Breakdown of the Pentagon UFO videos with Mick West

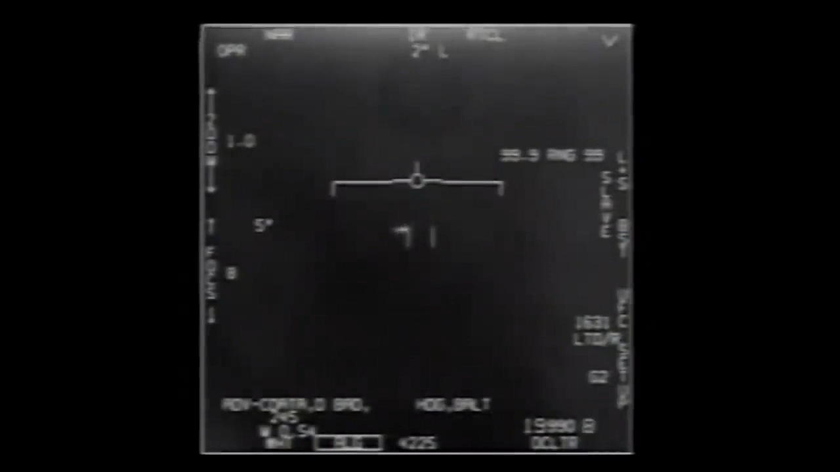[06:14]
it kind of, it loses the lock on the object and has to reacquire it. So what we're seeing basically is an essentially static object.
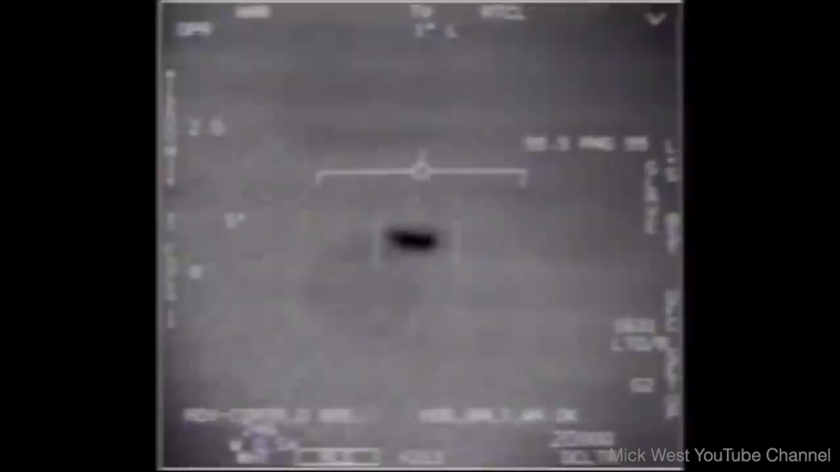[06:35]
So it's entirely, it's entirely consistent with it being a plane that's very far away,
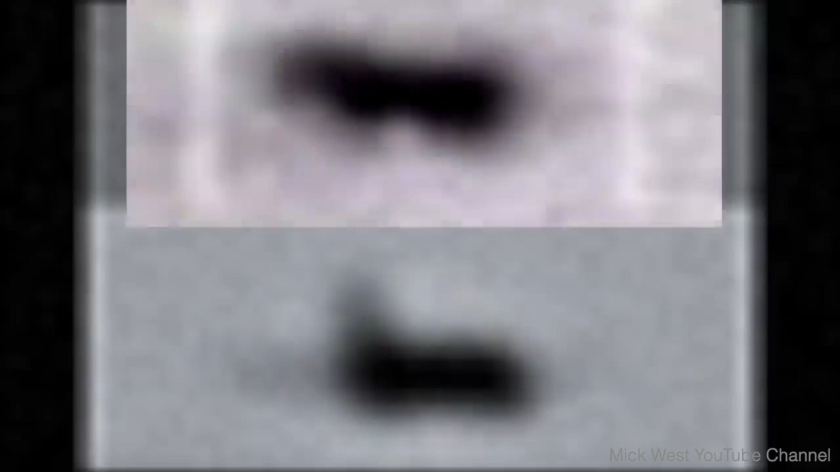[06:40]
probably somewhere in the range of 50 to 100 miles away. And the jet that's following it, again, perhaps doesn't realize just how far away it is, and thinks that it's a little bit closer and hence moving a little bit differently, or perhaps is a bit smaller than it actually is.
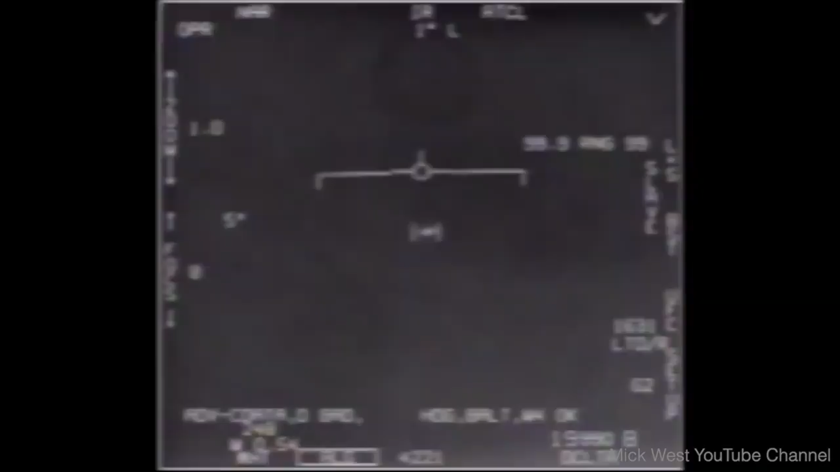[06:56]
It could be a quite large plane, a hundred miles away. Right. So why, so if I can ask, why didn't they catch that on the radar then?
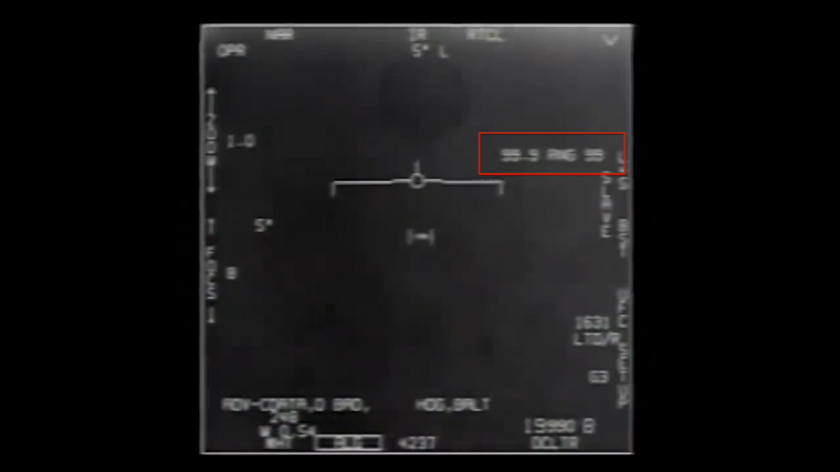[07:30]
He got a ping on his radar, I think, and you see the little range crop up, but it shows 99.99, which means it wasn't able to get an actual range distance, which could mean that it was blocking it somehow.
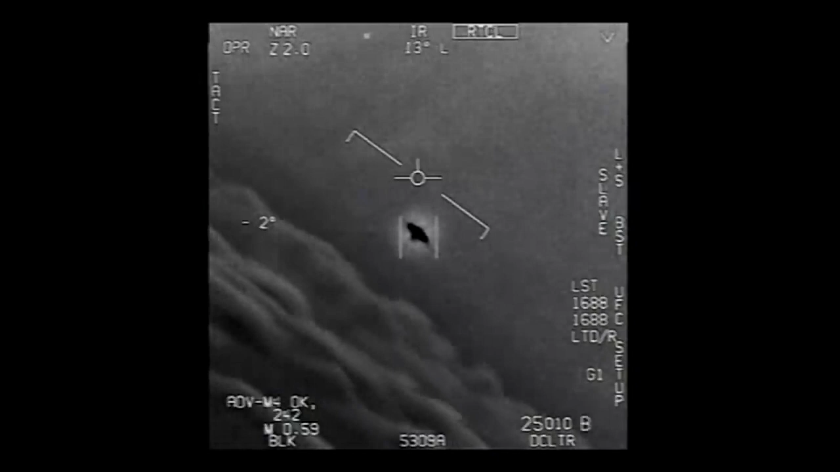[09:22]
Now where it gets confusing is where it seems to rotate. Yeah. And this, this is, this is quite difficult thing to explain to people, but, uh, essentially it's kind of a limitation of the camera system that they have, they,
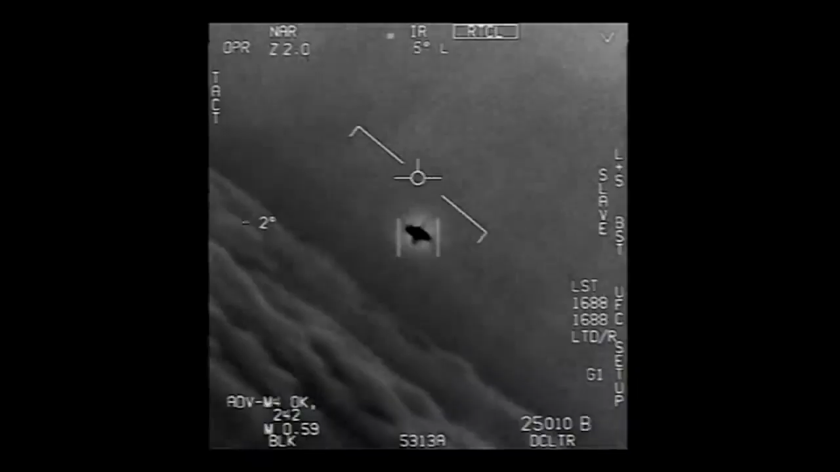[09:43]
And to able to, to be able to track something, you actually need three axes of rotation.
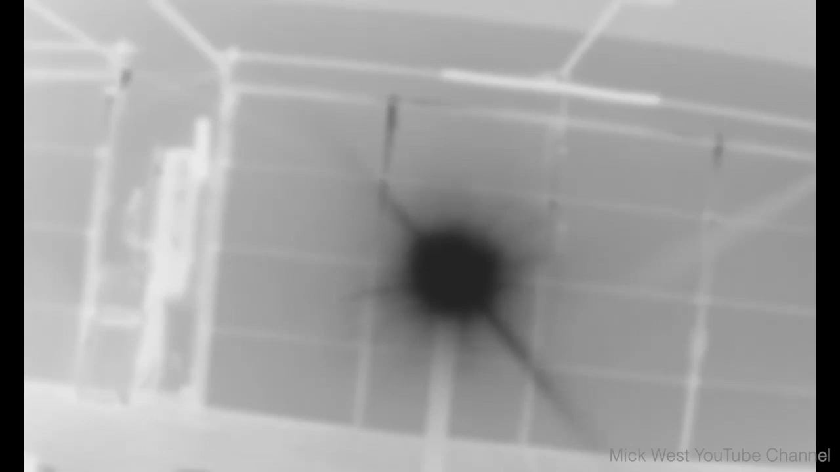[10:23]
using like a small camera mounted on an arm and rotating it and then use applying D rotation. And you see this exact same thing.
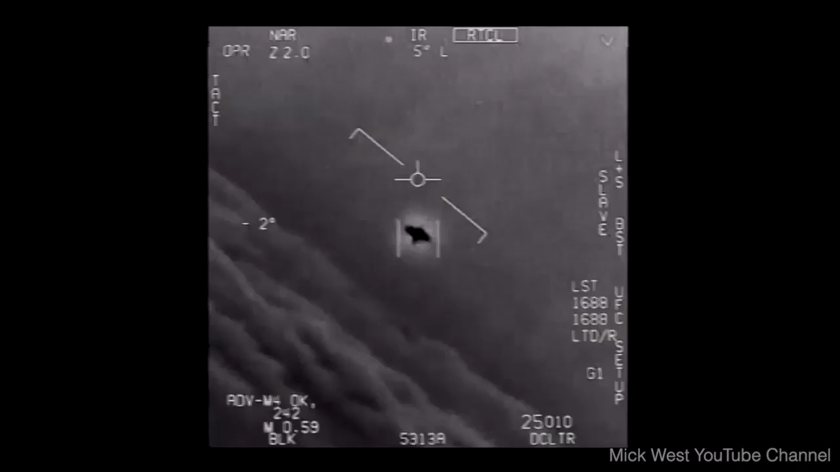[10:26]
I kind of a saucer shaped glare that rotates independently of the horizon,
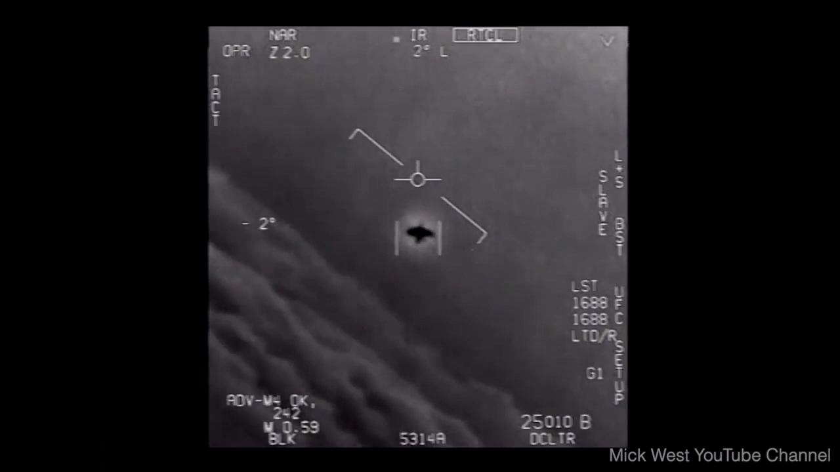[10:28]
which happens to be my garage in the, in the video I made. But yeah, this, this is something you can demonstrate that it happens. It makes perfect sense. If you look at the actual mechanics of the gimbal system, uh, the, the gimbal, if you look at the patents,
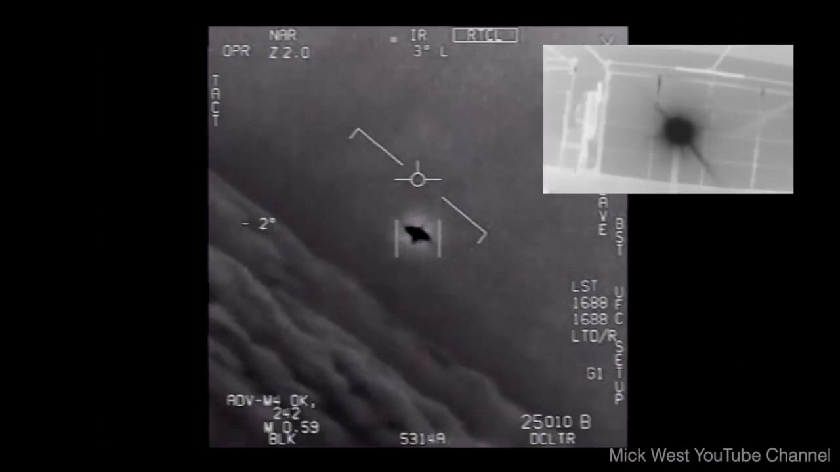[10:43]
they describe that it will, they, they have a, a gimbal lock correction that happens between plus or minus three degrees around zero. And that's the exact point that this rotation happens around three degrees.
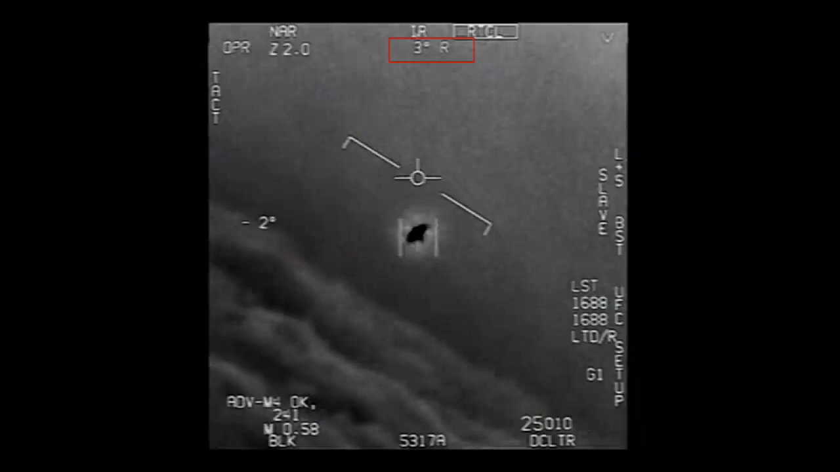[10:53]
And there's a, there's kind of an aurora almost like a white, uh, glow almost around that as well. What, what do you think that that's caused by?
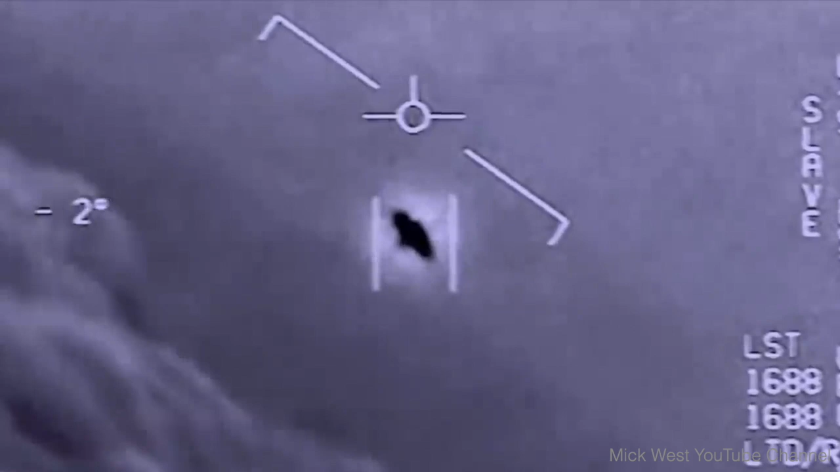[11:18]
It's an unsharp mask, which you probably use in astrophotography.
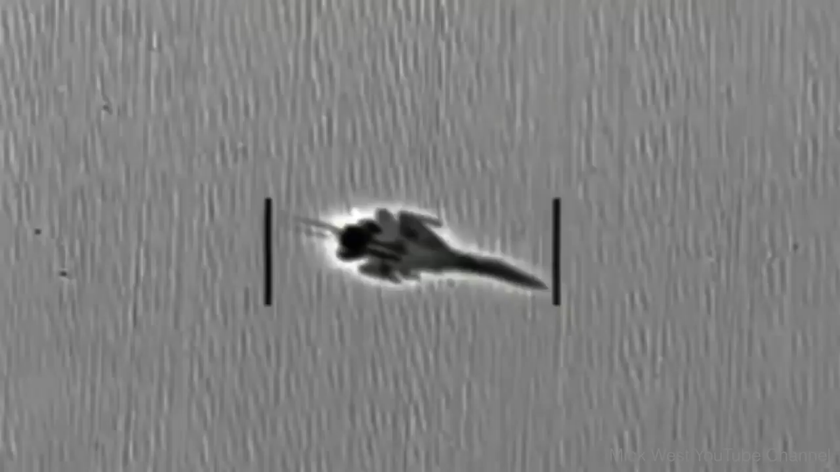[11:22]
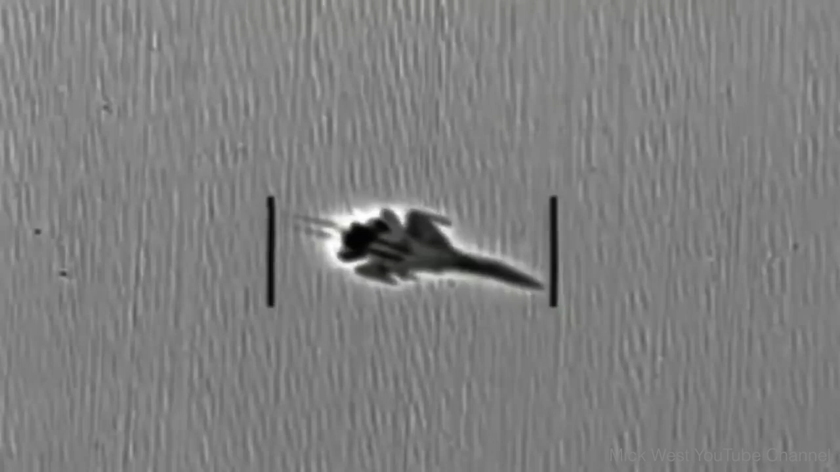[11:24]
Sometimes it, it sharpens, uh, the boundaries between dark and light regions. So it makes the edges of things be more defined and helps you see things.
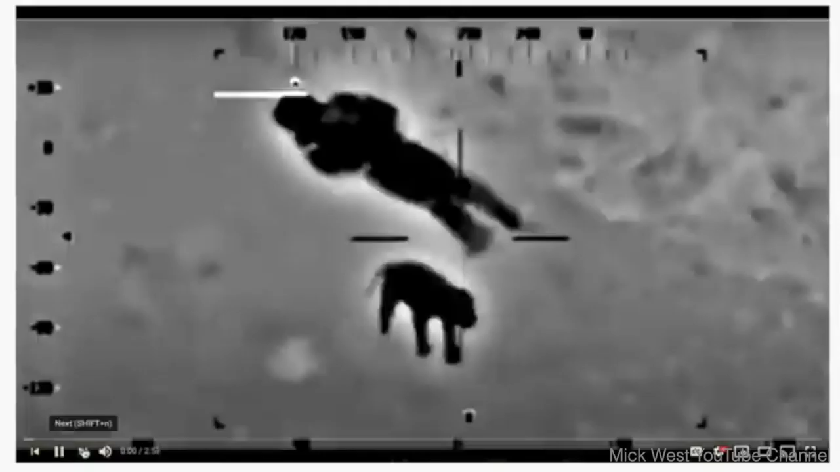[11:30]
And I did a little video and I showed lots of examples of this happening.
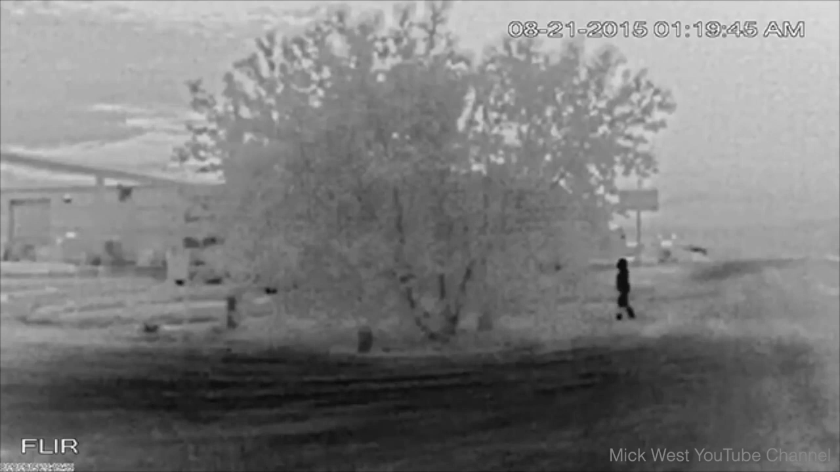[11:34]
Um, there's even one of a little girl dancing and she gets this exact same aura around her because it's been building, filming this heat sensitive camera with this, this filter turned on.
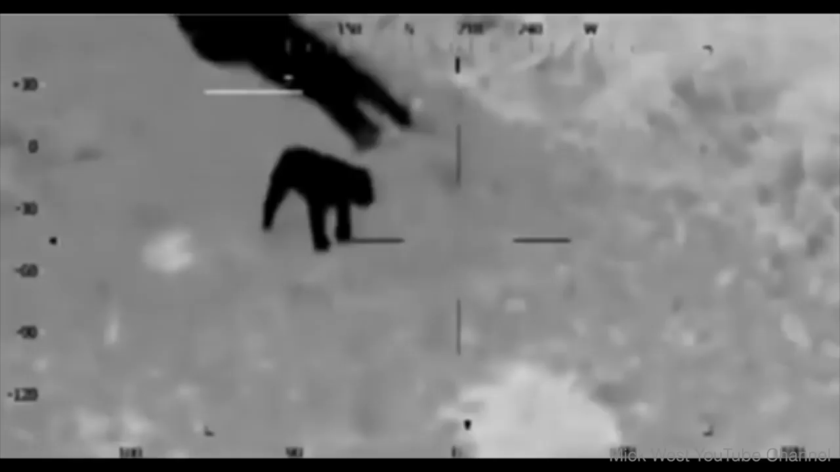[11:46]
They're using the thing called an unsharp mask, which is just a very common type of sharpening filter.
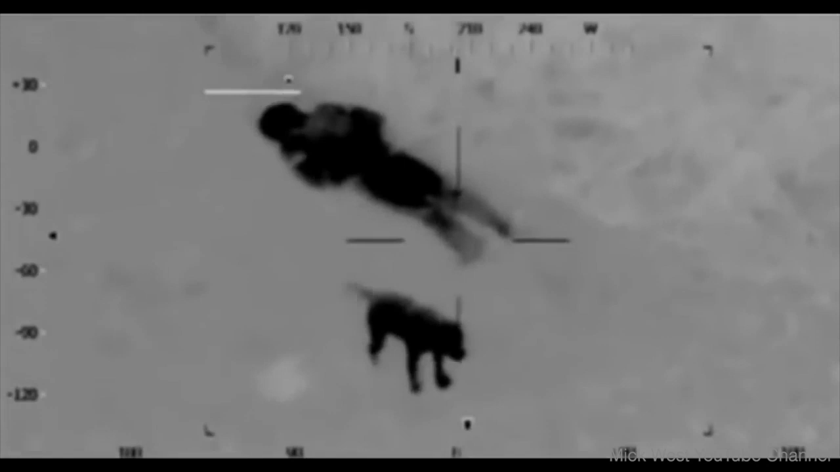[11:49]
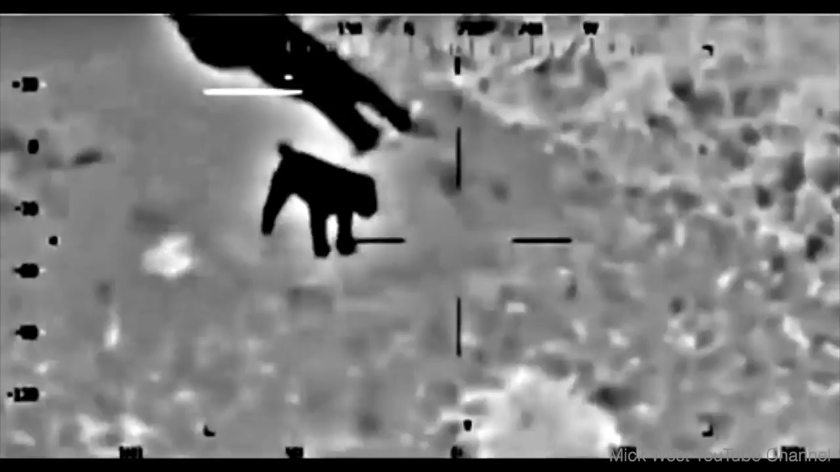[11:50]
It's very easy to implement. And now the, the last one is go fast, which has, um, really extraordinary commentary by the, by the pilots who are really seem to be amazed by what they're seeing.
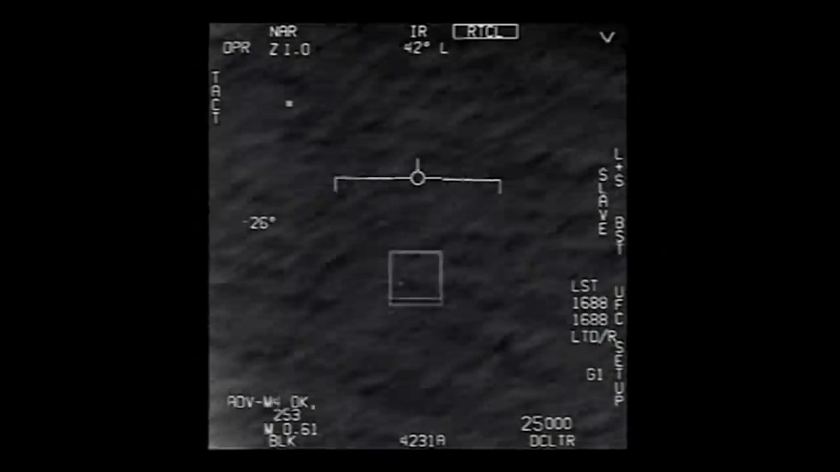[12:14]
And that thing does look like it's like a bat through hell, but it's just a kind of a tiny spec. What, what is it that we're looking at there? Yeah, it looks like it's moving really fast and it looks like it's very close to the water and this is what people have presented as being. But if you, if you do the math, which isn't very complicated, uh,
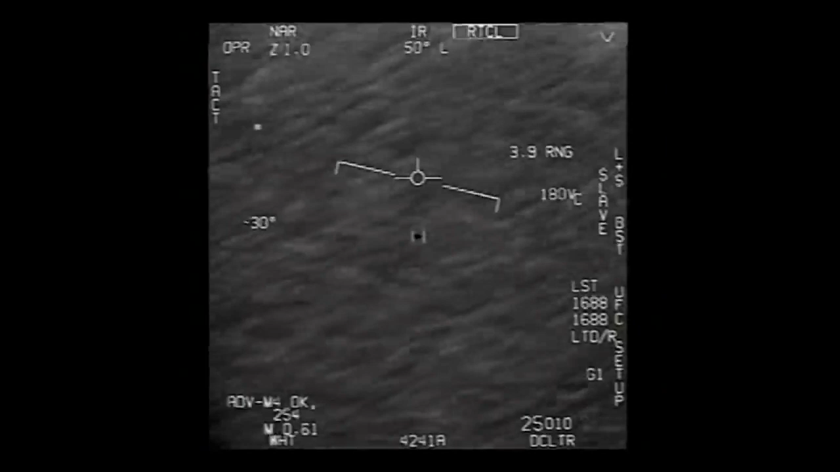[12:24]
you can actually use the numbers that are on screen because it has, it has a range number. You have the altitude of the plane itself, which I think is 22,000 feet. So, and you have an angle, uh, down that the camera is looking down.
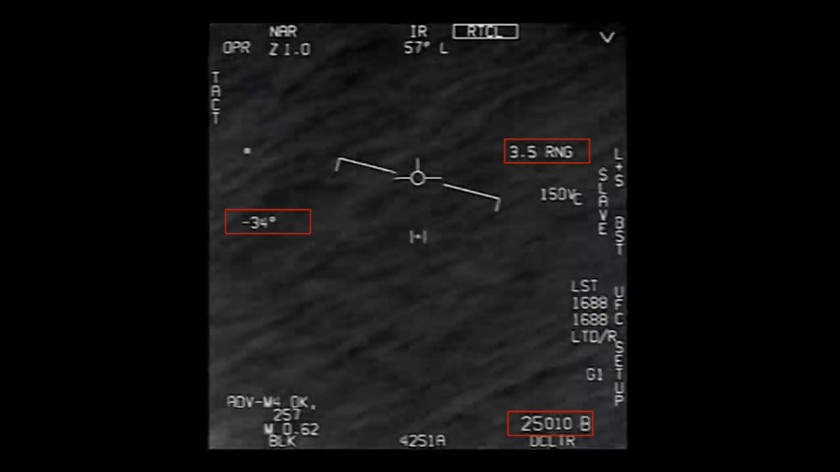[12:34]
So if you know how high the plane is, you know, how far away the object is and you know,